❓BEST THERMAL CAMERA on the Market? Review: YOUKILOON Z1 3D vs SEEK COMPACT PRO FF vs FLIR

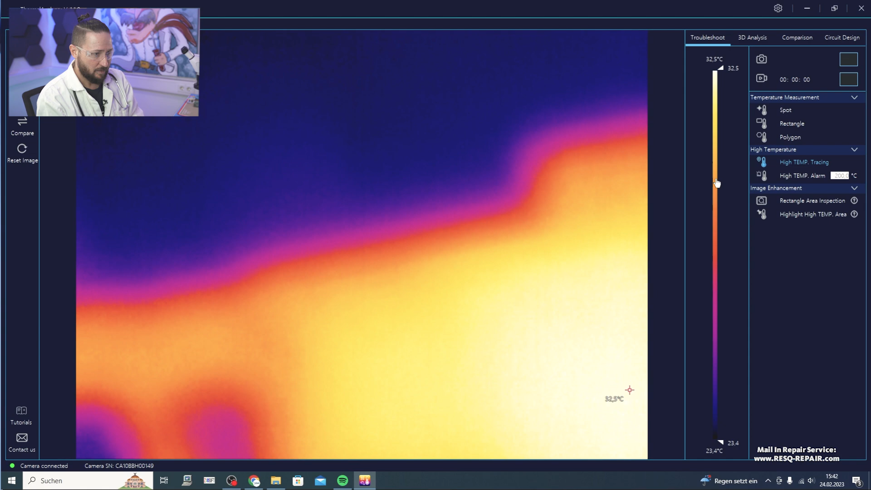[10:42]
On screen: scale top 32.5°C, scale bottom 23.4°C
And now you can see, we have to use again, the function and the resolution now, it's much clearer.
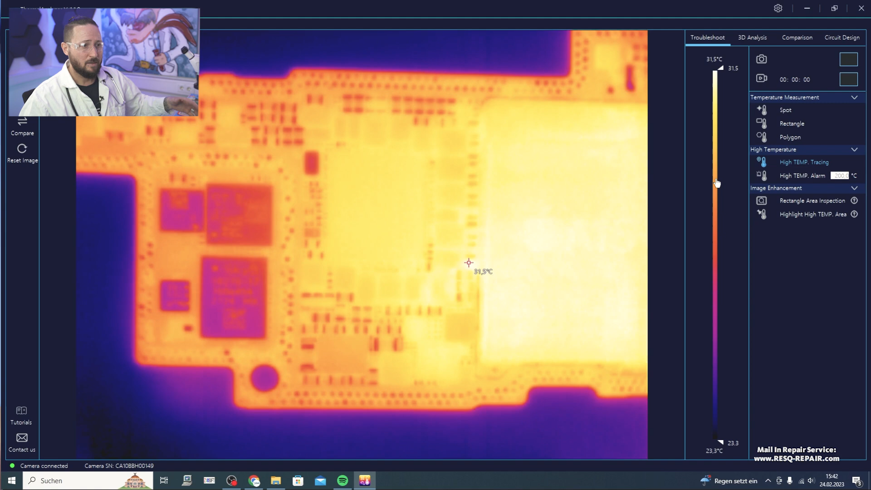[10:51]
On screen: scale top 31.5°C, scale bottom 23.3°C
So that is what I wanted to say. If we now just heat the board up a little bit,
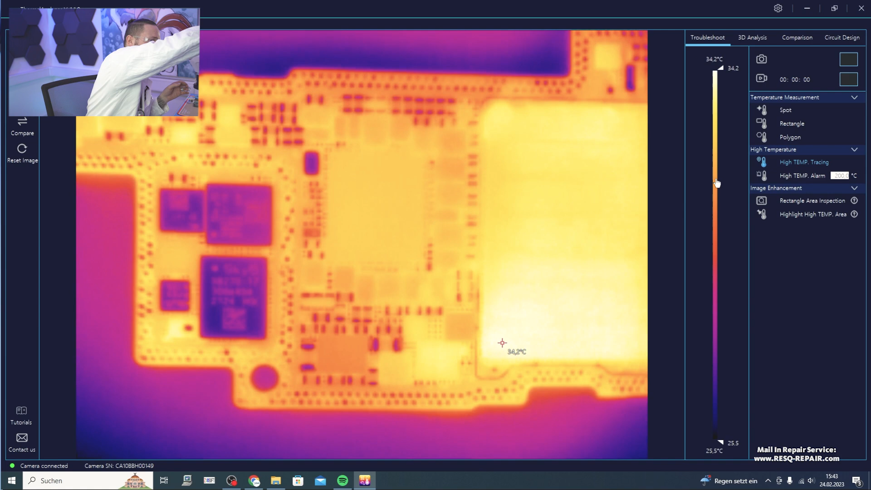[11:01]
On screen: scale top 34.2°C, scale bottom 25.5°C
you can almost see everything, every cap, every resistor, everything. Okay. So it's almost like a microscope.
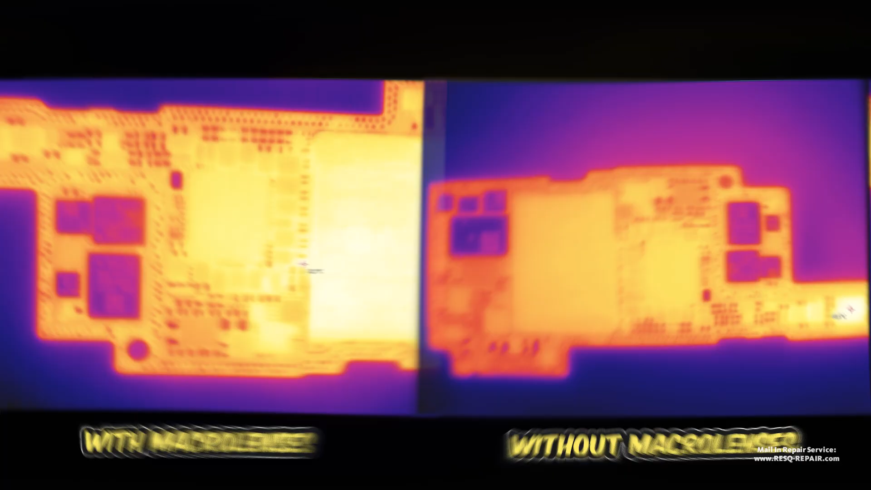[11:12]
So, um,
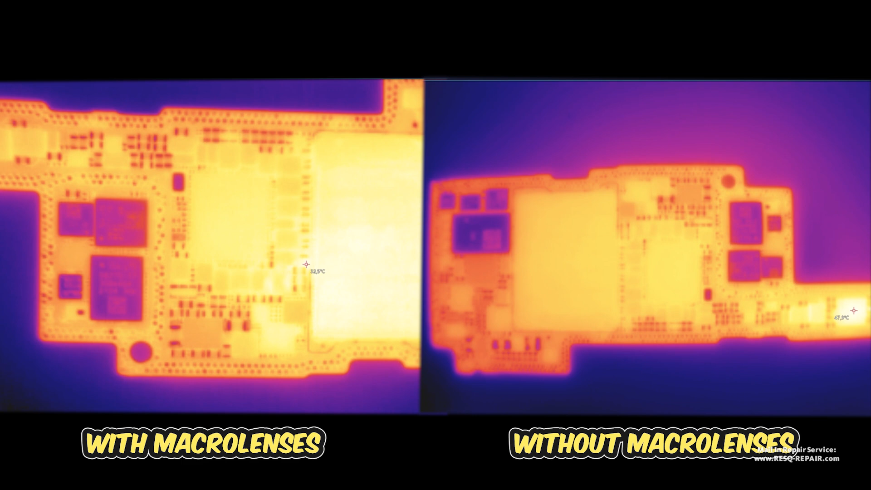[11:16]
and if we just apply voltage to that board now, just let me connect here.
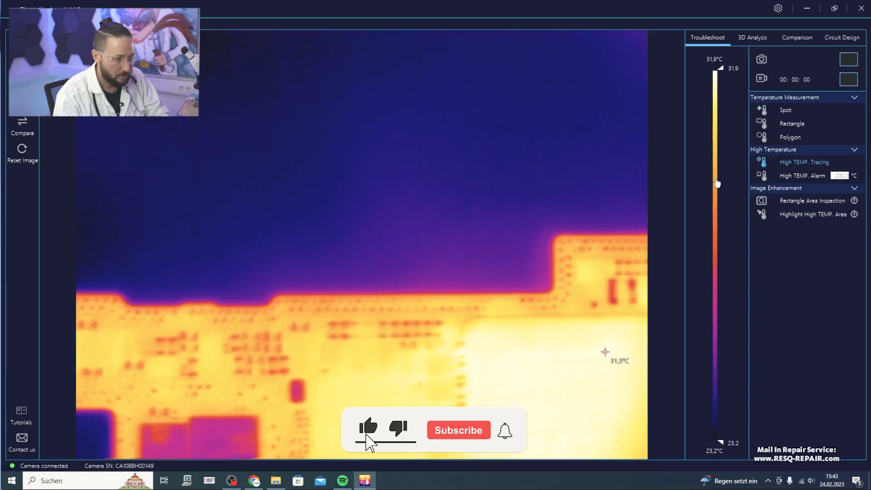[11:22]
On screen: scale top 31.9°C, scale bottom 23.2°C
So, because this is a short at the main power I see, and we don't have a small cap lighting up a zero one zero zero five or something like that for you in the video, it could be that you say, or there, there isn't much difference, but,
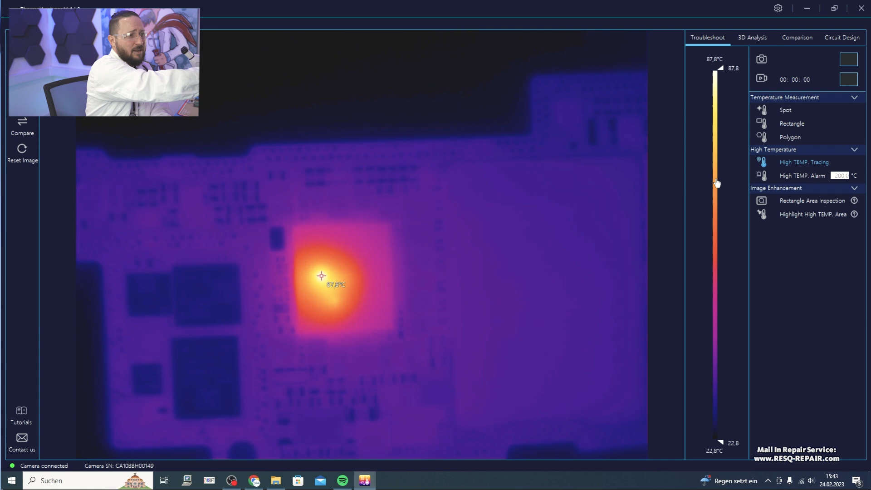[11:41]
On screen: scale top 87.8°C, scale bottom 22.8°C
um, here I have the big, the big image in front of me, the big screen of the PC and it's, you see it much, much better.
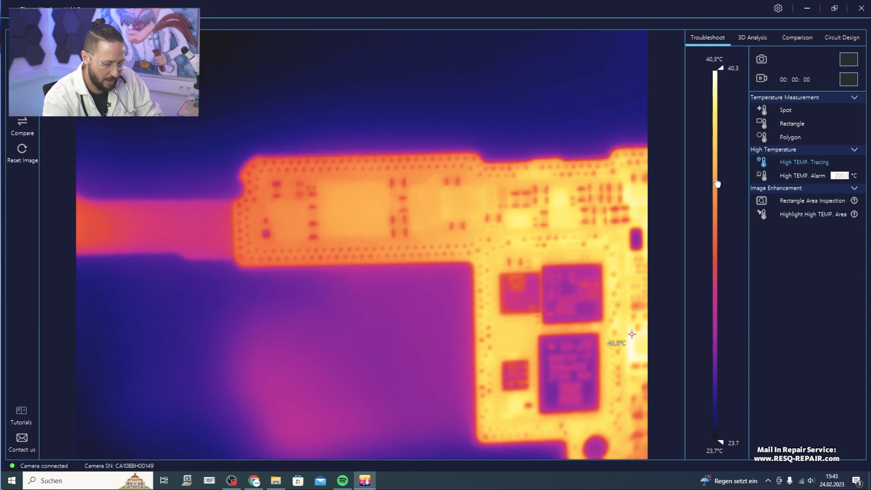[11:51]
On screen: scale top 40.3°C, scale bottom 23.7°C
So you can see every component of the board. If you go through and if you, um, if, uh, anything is unsharp, you can just use that function here and it gets sharp.
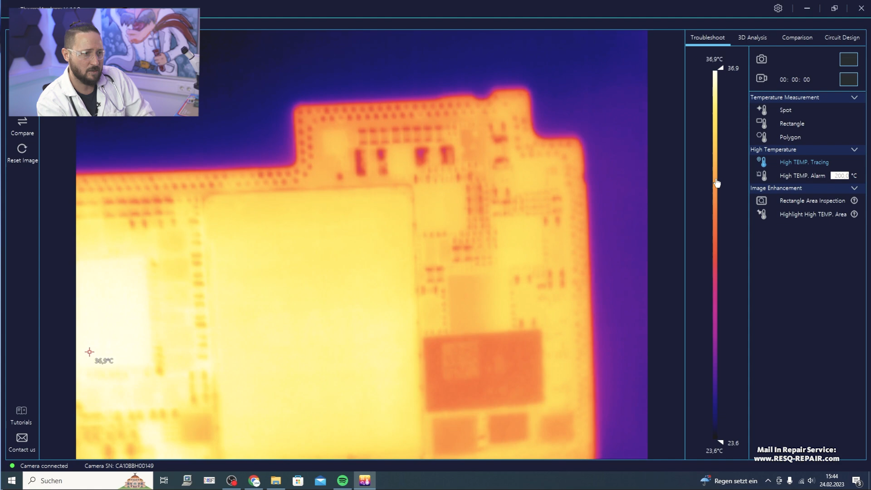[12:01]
On screen: scale top 36.9°C, scale bottom 23.6°C
So that's really have a look.
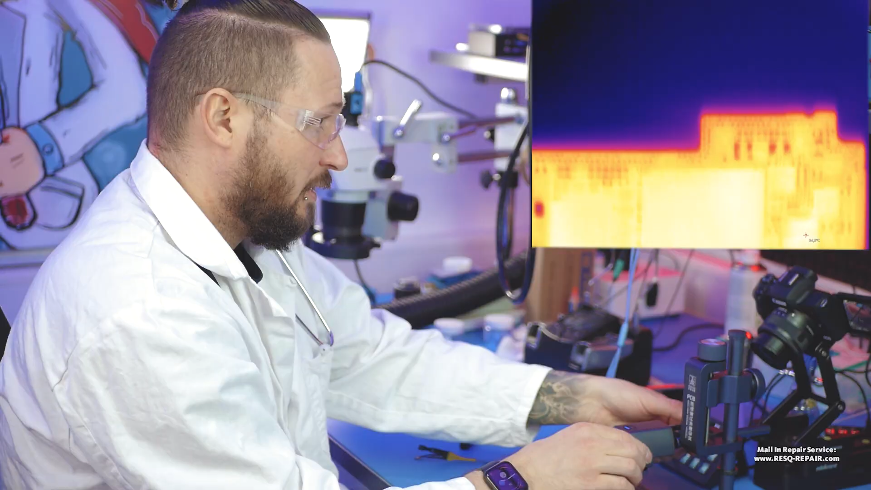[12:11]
the, the really big advantage is that I can move it here
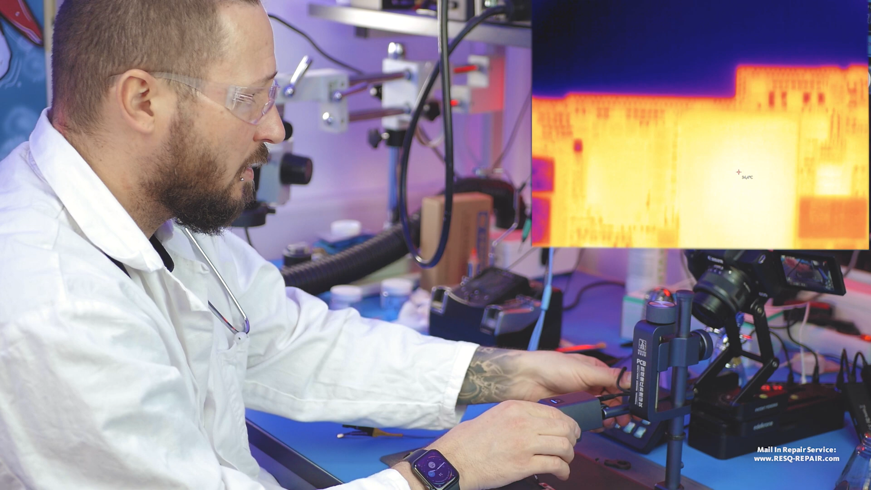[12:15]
in and out.
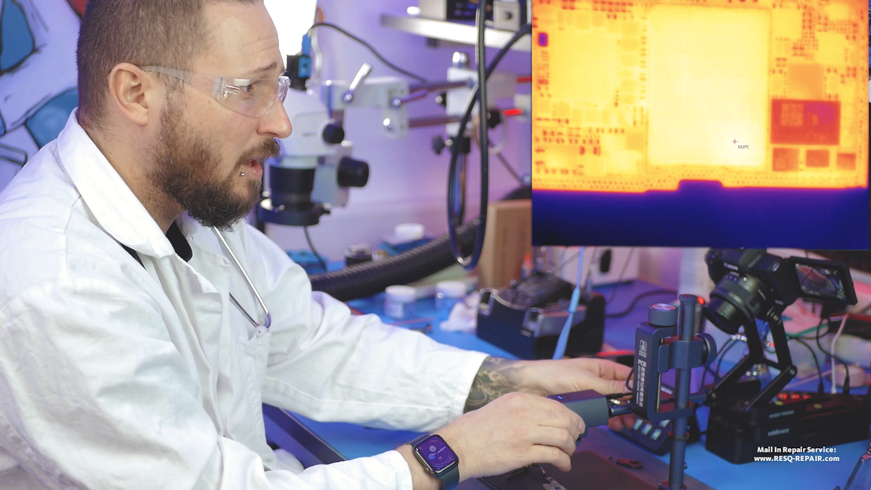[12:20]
And if I have a big logic board, like a MacBook logic board, and I'm searching something on the logic board.
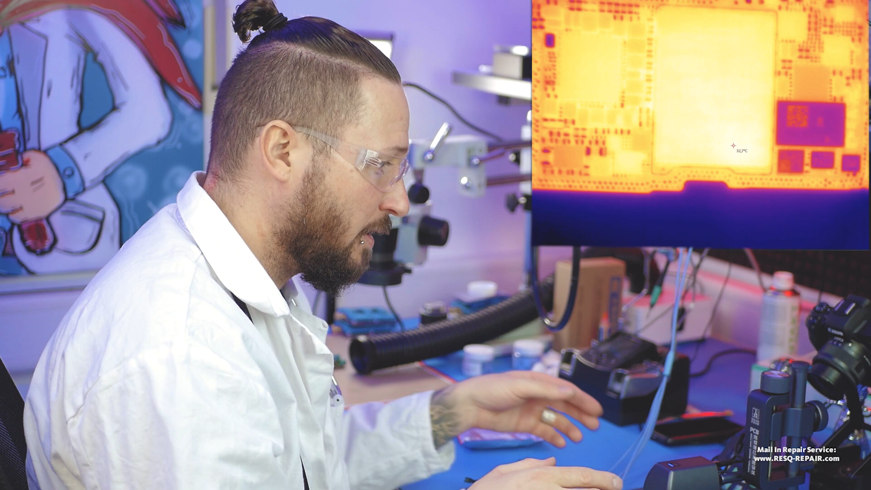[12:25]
Yeah. I just can, I can move it here. Okay.
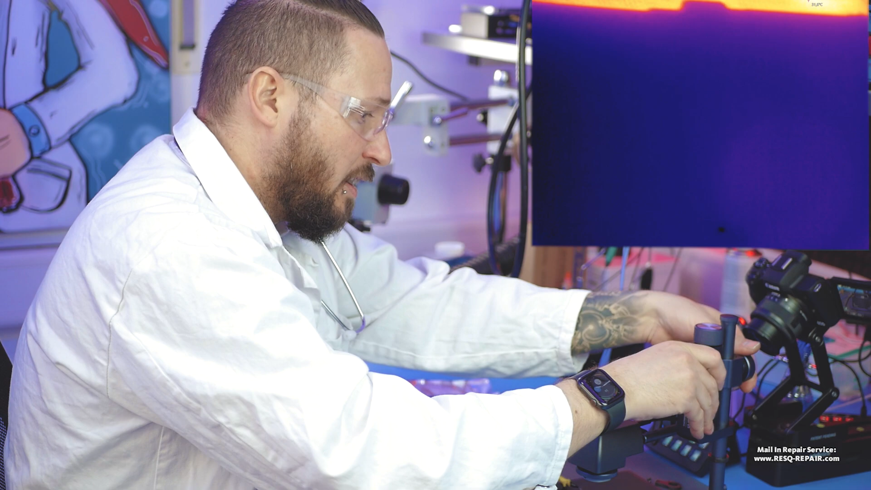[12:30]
And, um, I can even move it like that. That's really a big advantage and I can always go up and down. So, and if I go closer here,
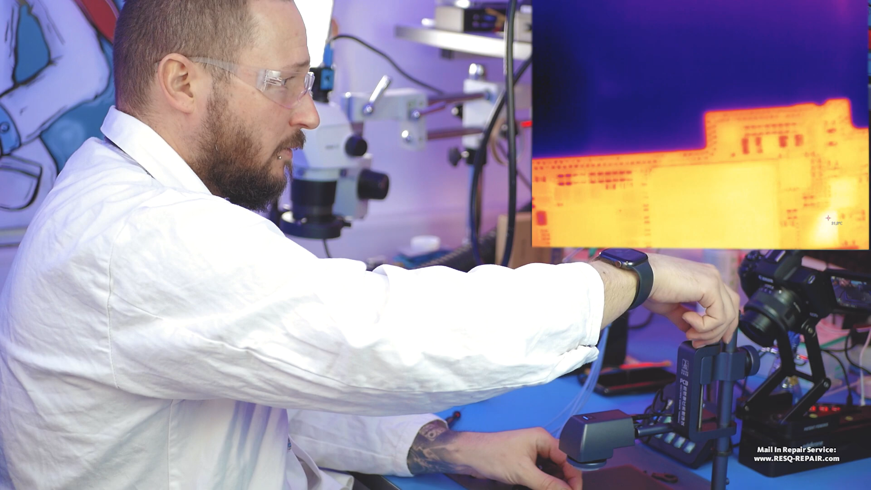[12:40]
so I can even go closer like this, let us go closer.
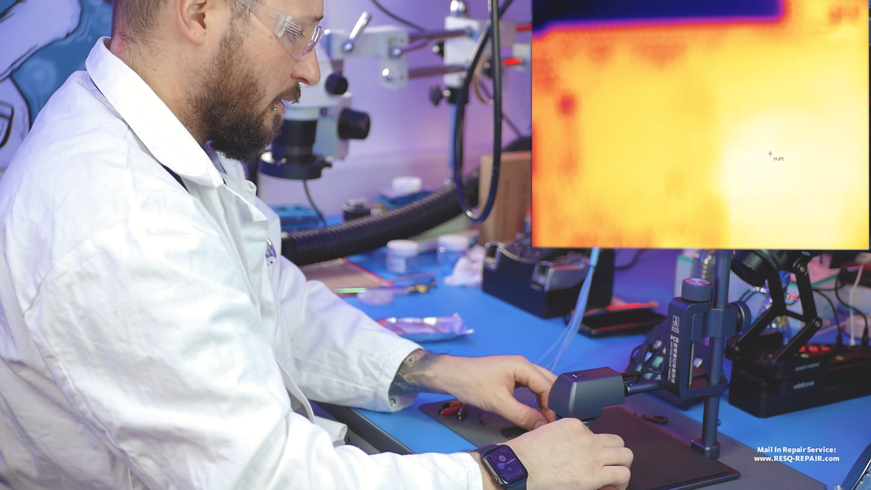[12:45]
Now we are really close to the logic board.
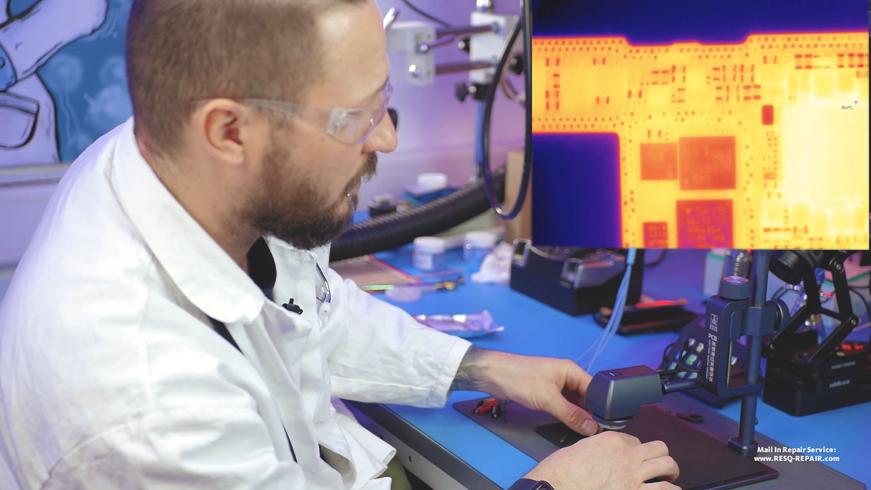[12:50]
And even we can just turn the ring here and we are sharp again.
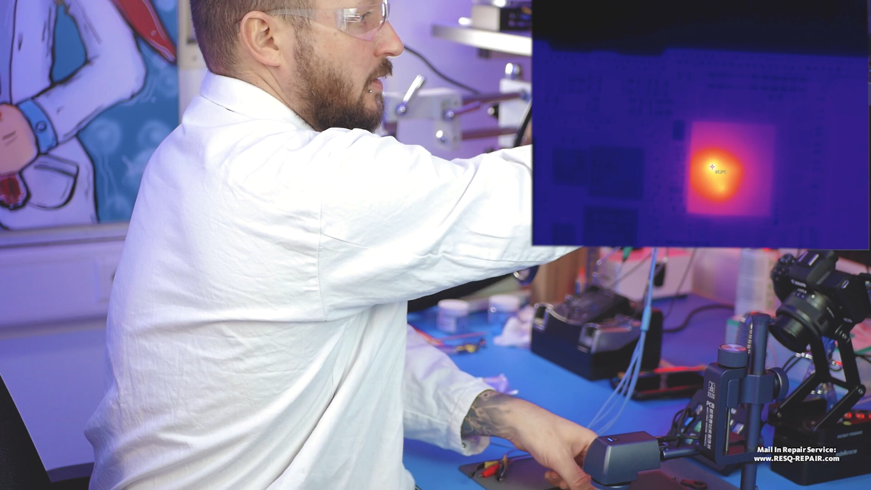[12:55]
So that's a really big advantage.